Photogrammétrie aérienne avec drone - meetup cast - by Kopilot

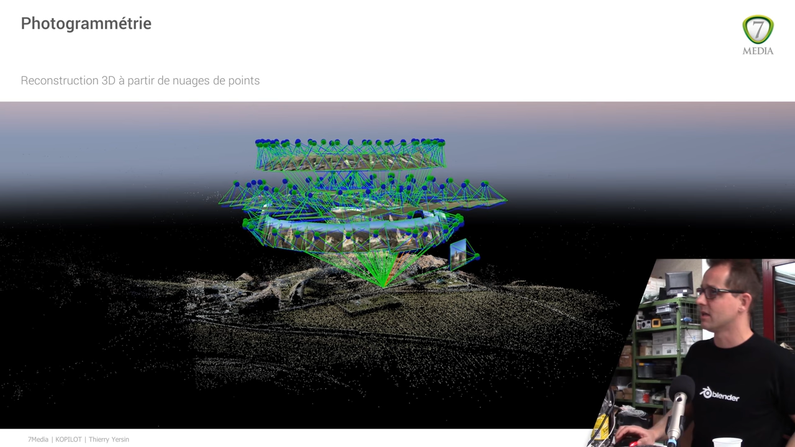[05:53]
tridimensionnel qui ont été retrouvés sur plusieurs caméras donc typiquement ce nuage de points on verra ça en live dans le logiciel tout à l'heure ce nuage de points se retrouve dans pas mal de ces caméras ici et puis c'est à l'aide de ces nuages de points qu'on va densifier qu'on va ensuite pouvoir
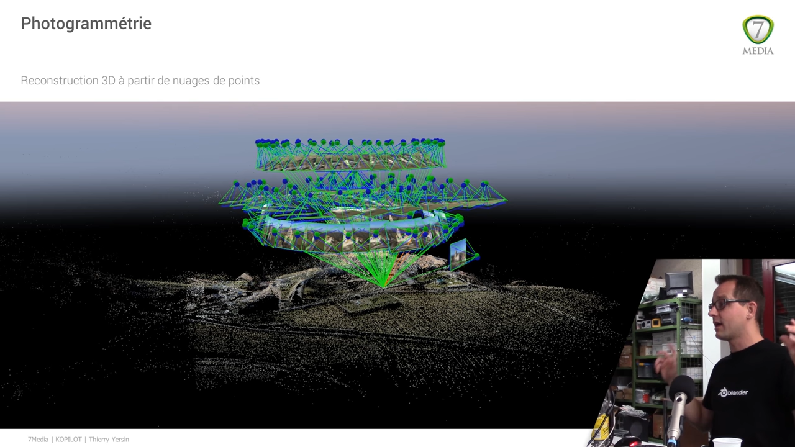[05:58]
créer la géométrie pour reproduire un modèle 3d il ya d'autres techniques de reconstruction 3d vous voulez peut-être déjà vu dans un contexte plus archéo ou plus urbanisme ça fonctionne avec des scanners laser c'est pas ton procédé non je tiens ici c'est à peu près donc là on ça fonctionne différemment c'est donc plutôt que de comparer à travers avec des photos c'est un scanner qui balance des millions de lasers point de rayon et puis qu'il y reçoit
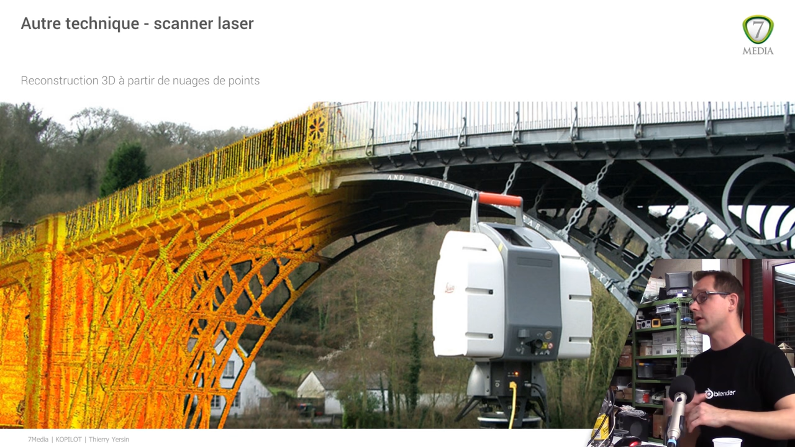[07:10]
à un moment donné ils veulent reconstituer archiver un monument historique ils vont le scanner sur toutes les coutures intérieur extérieur et puis à partir de nuages de points le procédé est le même ils font des nuages de points puis après ils reproduisent une géométrie l'expérience photogrammétrique dans le processus il est assez simple pour nous c'était un drone tout le monde connaît le château de vue flanc vous l'avez vu en grande photo mais c'est un château magnifique qui mérite le détour vous allez découvrir tout à l'heure vous en avez un petit aperçu ici donc dans le processus on nous voulait faire de l'aérien parce qu'on voulait reproduire un gros
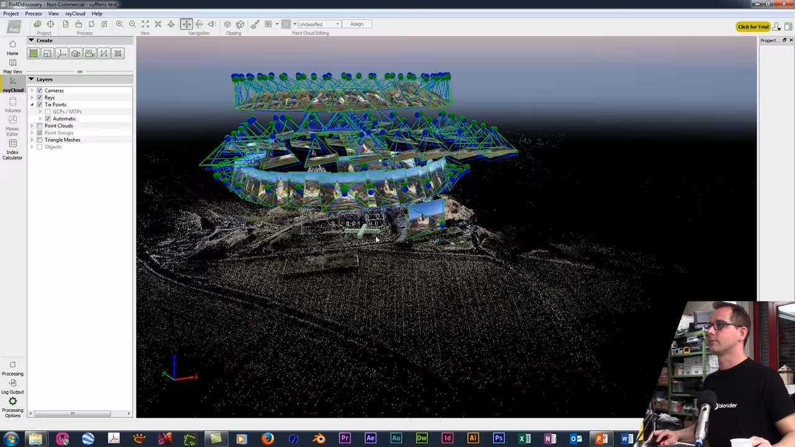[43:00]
ça c'est la première génération de points qui a été produite par pix4d vous voyez qu'on il a été faire une reconnaissance des
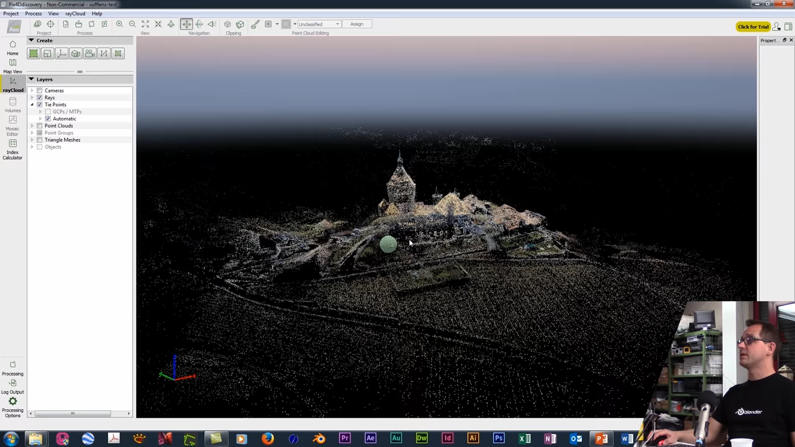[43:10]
pixels voyez qui en a qui sont très loin là qui sont très au fond c'est pour ça d'ailleurs que la caméra était très doux mais il a été repéré
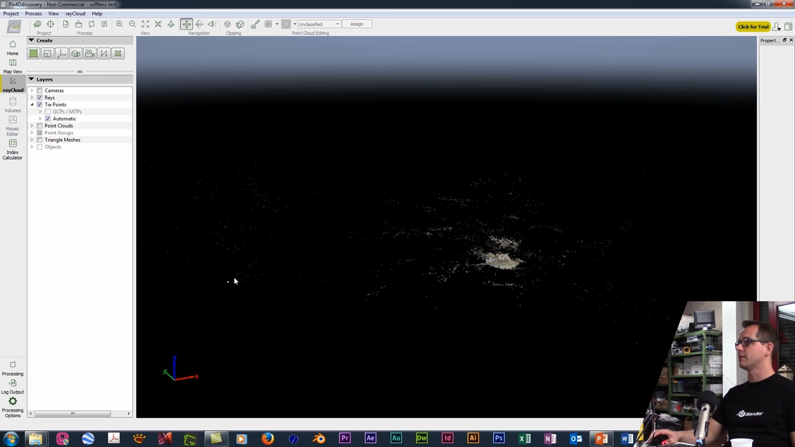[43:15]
des pixels à perpète alors certainement en essayant de choper un truc dans
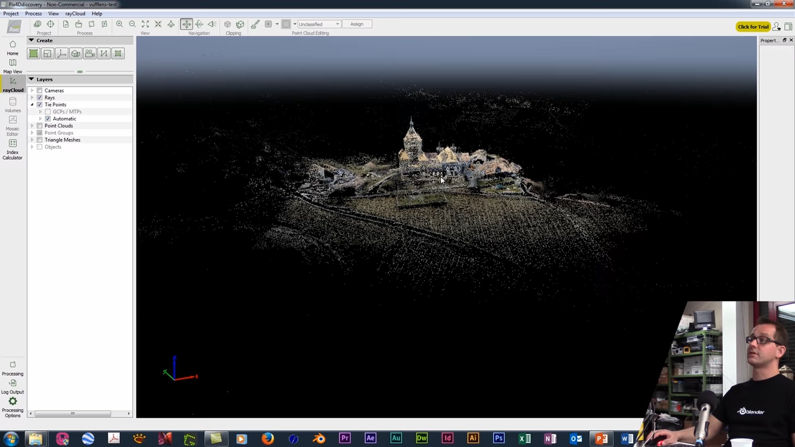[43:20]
le ciel à mon avis là il ya quand je vous parlais de nettoyage et d'optimisation il ya pas mal de choses qu'il faudrait venir nettoyer que je n'ai pas fait moi je m'amuse juste à faire play
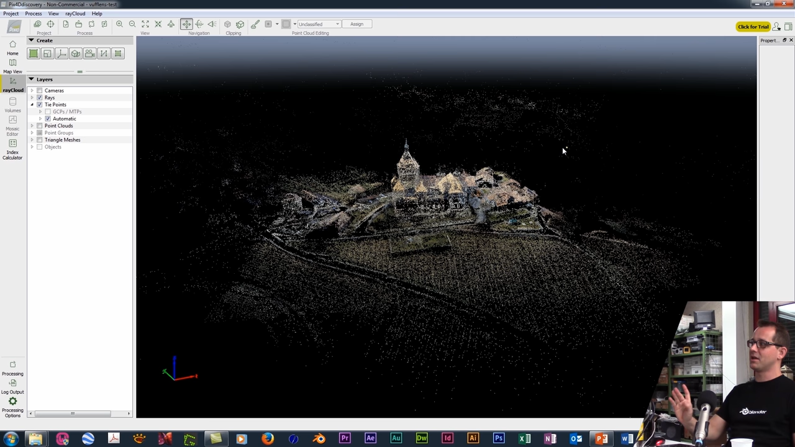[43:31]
et puis voir ce qui sort mais je pense que ça vaudrait vraiment la peine et puis si on s'occupe un petit peu des caméras vous voyez qu'il a vraiment
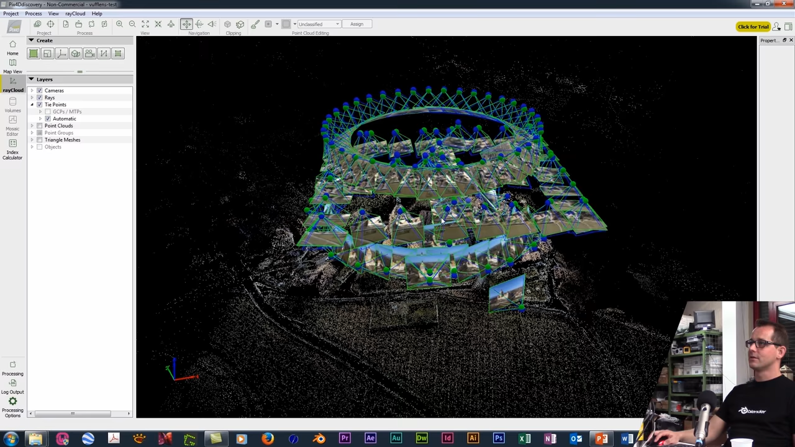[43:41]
replacé chaque photo donc vous voyez vraiment je pense que les recoursis clavier sont un peu à une mauvaise idée
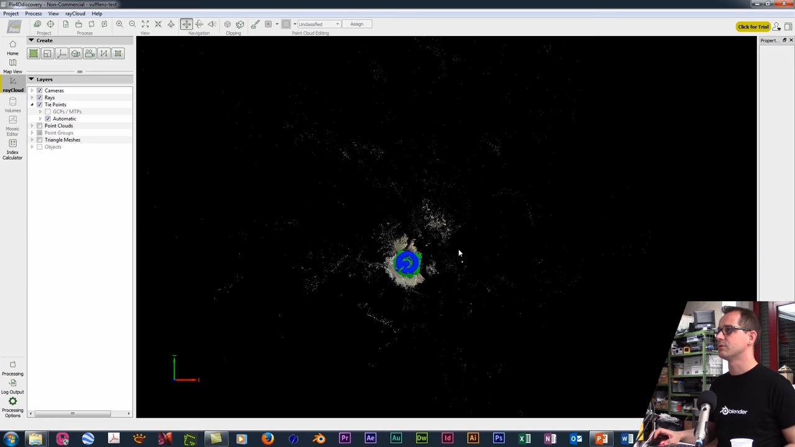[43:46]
mais sont un petit peu blender style donc en vue de dessus on voyait tout ce qui a été cartographié
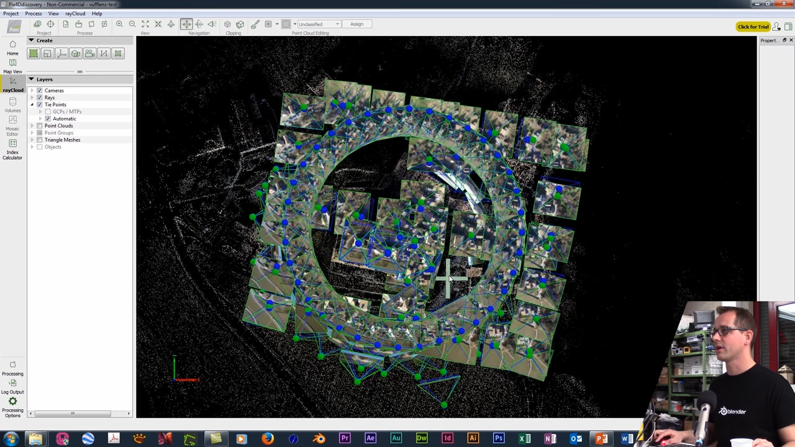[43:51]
qui a été reproduit et puis évidemment chaque fois qu'on avait un petit peu d'angle voilà vous voyez on
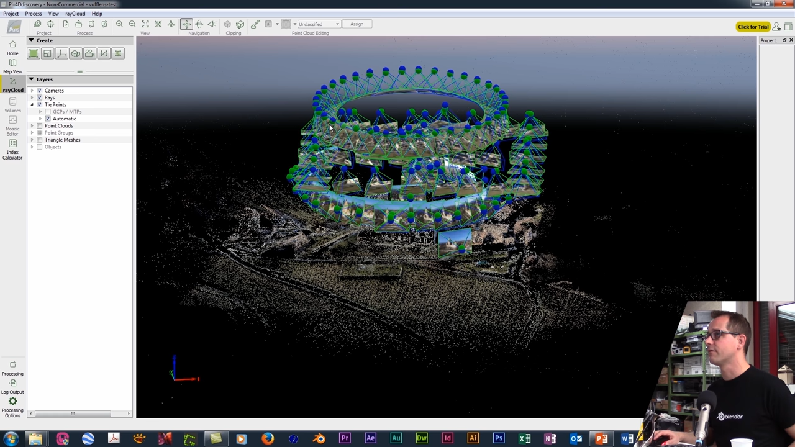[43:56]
avait un angle de 45 degrés c'était le vol circulaire de trop haute altitude qu'on a fait puis ça c'est les photos supplémentaires qu'on a été fait à la main plus quelques unes pour la déco celle là c'est celle qu'on a utilisé pour l'image de
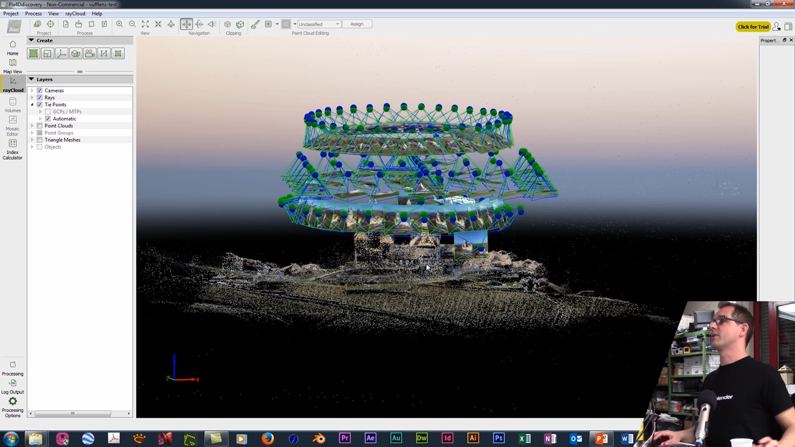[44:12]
présentation de l'article pour la meet up et ainsi de suite l'intérêt aussi c'est qu'on peut prendre une caméra vous allez voir une craquée
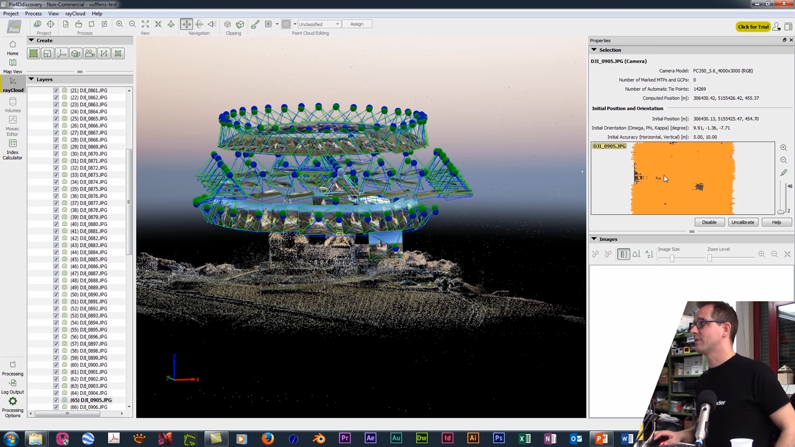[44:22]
d'informations donc tous les pixels qui ont été repérés sur cette photo vous voyez bon il y en a peut-être un peu beaucoup mais finalement c'est tout ce qu'elle a été pour cette caméra là c'est tous les points toutes les
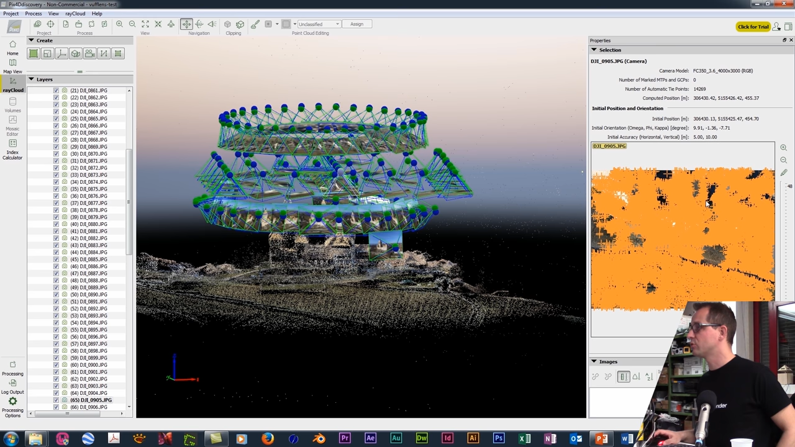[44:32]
petites croix représentent un pixel et un point que la caméra a repéré elle a été comparée avec d'autres caméras et si vous sélectionnez un nuage de points c'est l'inverse c'est à dire que vous allez voir que ce point on a essayé de prendre
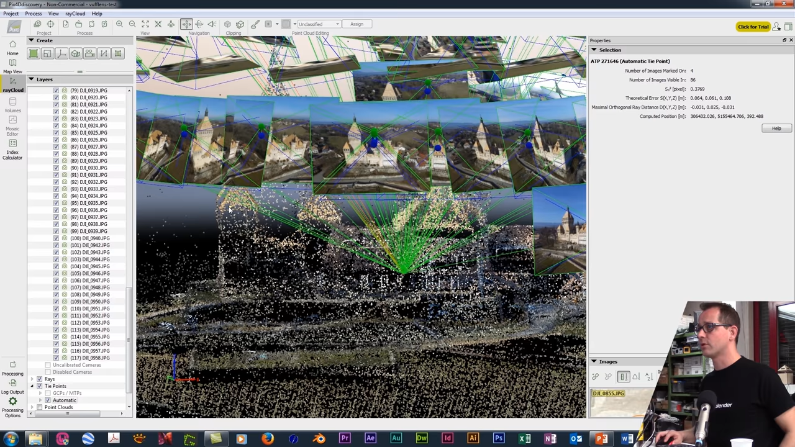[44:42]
un bout du toit du château là un bout du toit du château elle a été repérée sur toutes les photos qui ont eu un qui sont connectés ici et puis vous pouvez voilà on dirait que c'est la première
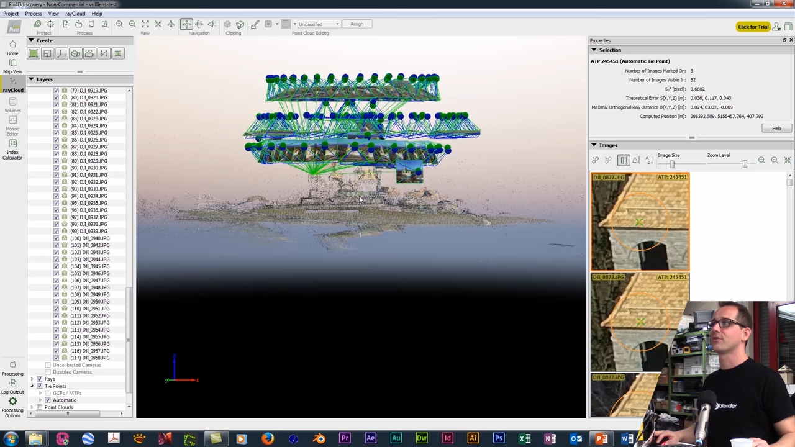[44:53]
fois que j'utilise et puis ici
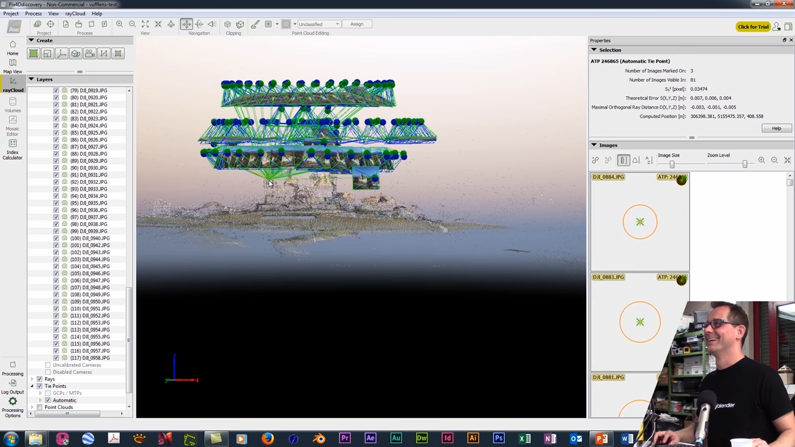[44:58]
ah j'aime pas les tuiles ah ça ça coule et là alors effectivement ce qui est top c'est qu'on va pouvoir voir toutes les photos où il a repéré ce bord de fenêtre ici puis tout d'un coup vous allez voir qu'il y en a c'est un peu nymphe il nous a atterré sur une tuile ici il nous a chopé
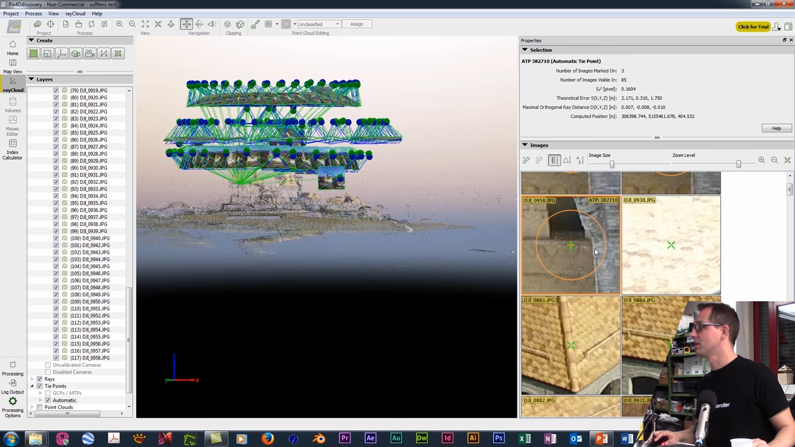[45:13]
pour ce point là une zone donc finalement on va pouvoir aider le logiciel à faire de la reconnaissance donc à un moment donné dans l'optimisation où vous allez pouvoir sélectionner des points mais bon bonjour s'il faut passer tous les points en revue vous allez pouvoir facilement identifier effectivement ici il a matché une
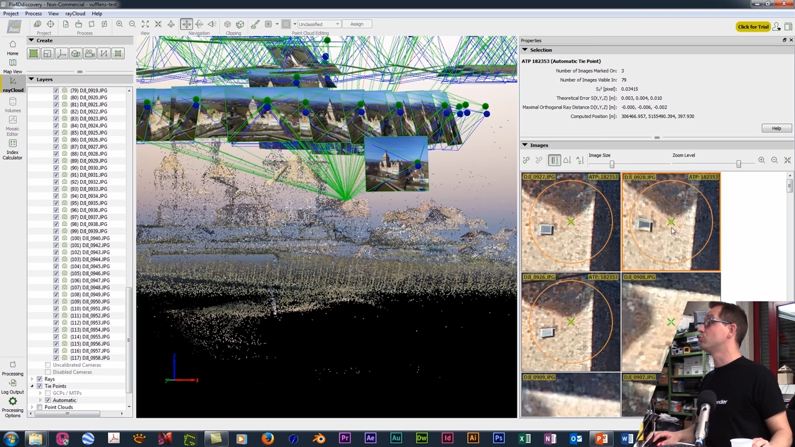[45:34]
tuile j'imagine qu'il y a des grandes chances qu'il soit raté un coup puis qu'il ait pris la tuile d'à côté mais globalement il y a un et ça dans 1 2 3 des captures qui était une interface beaucoup plus simpliste parce que là on est vraiment dans un outil pour les professionnels de la photogrammétrie dans 1 2 3 des captures vous pouviez repositionner vous même des points voire même des arrêtes pour commencer à définir des longueurs et ainsi de suite vous pouvez faire aussi ici mais dans un mode beaucoup plus avancé j'ai envie de dire et moins monsieur tout le monde donc là il ya moyen de faire de
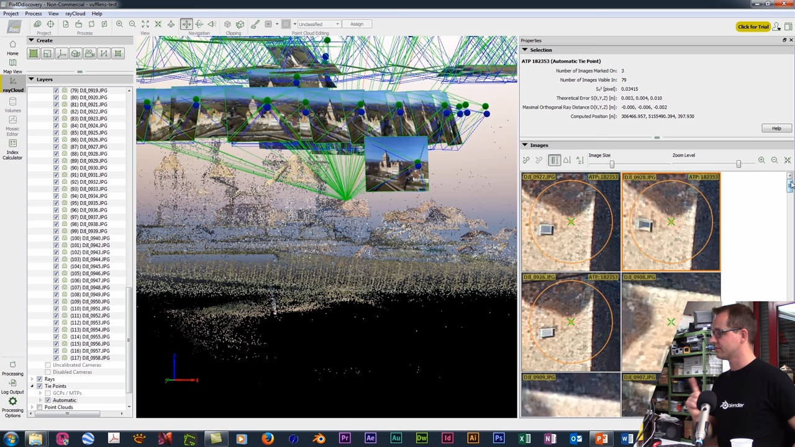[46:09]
l'optimisation puisque quand je vous dis il faut peut-être limiter le nombre d'images là il ya peut-être un intérêt à pas avoir 117 images mais plutôt 50 on va désactiver nos petites caméras puis vous allez voir finalement
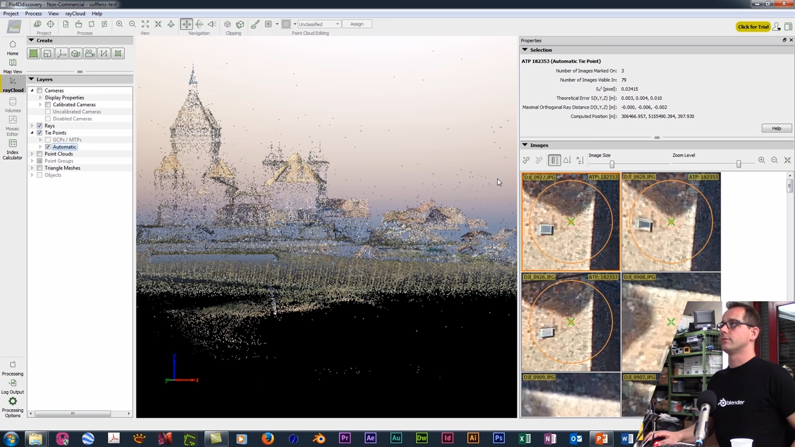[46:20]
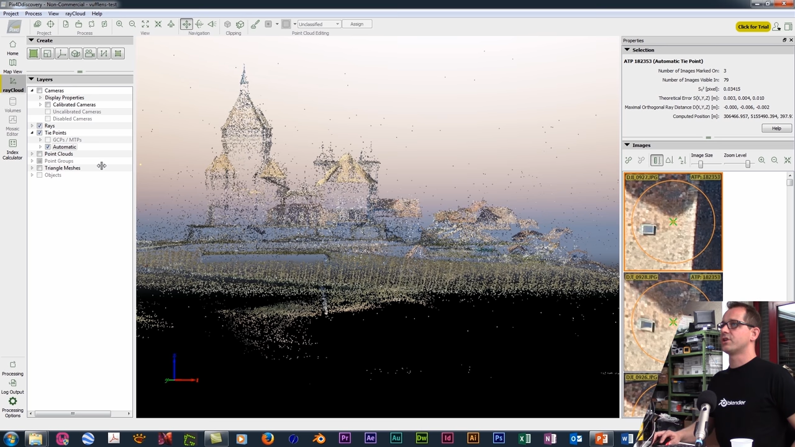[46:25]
qu'au moment de générer le
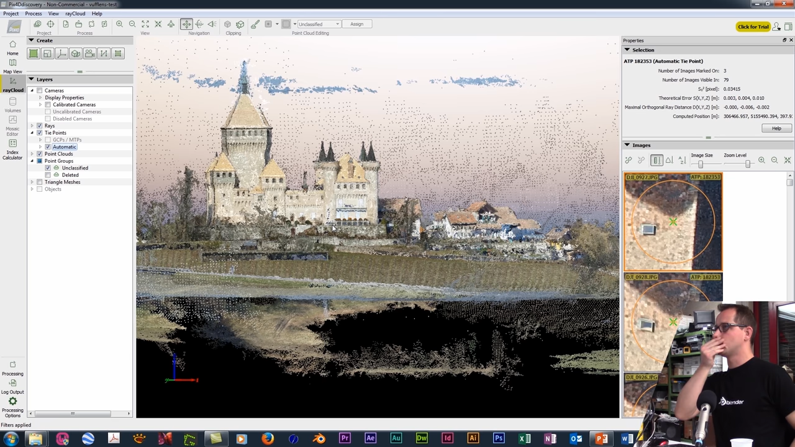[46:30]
au moment de générer finalement un nuage de points beaucoup
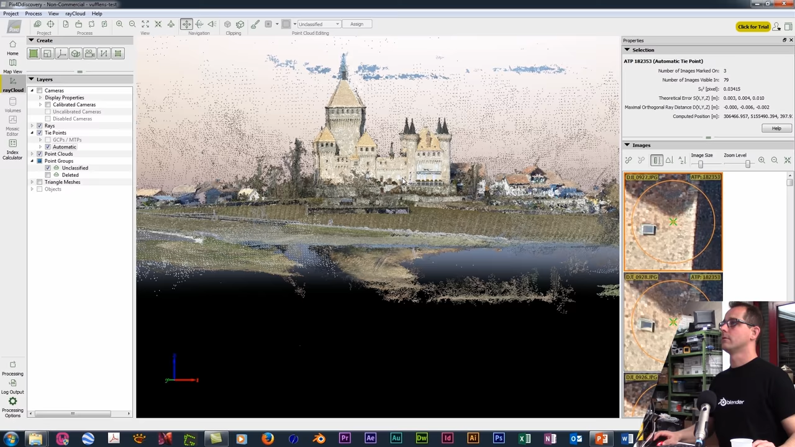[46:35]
plus dense vous voyez tout ce qu'il a généré comme détail de terrain en fait